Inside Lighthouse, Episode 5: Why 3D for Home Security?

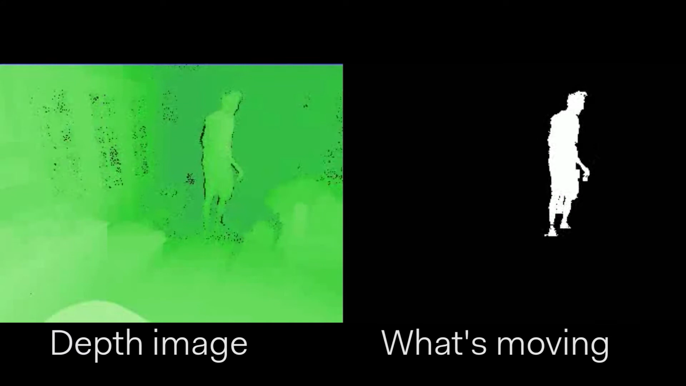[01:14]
And that data is fed into our AI models that we've been training for years to accurately predict what's going on in your home. And you just can't get that data with a regular TV camera.
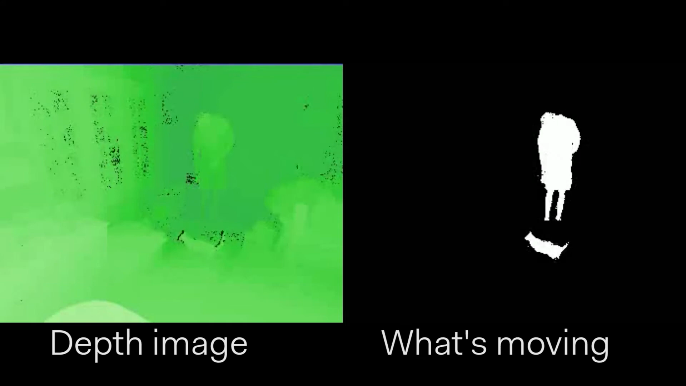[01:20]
Yeah, like when we talk about the difference between 2D and 3D, there's some definite real-world differences in what you can do with the 2D versus 3D sensor.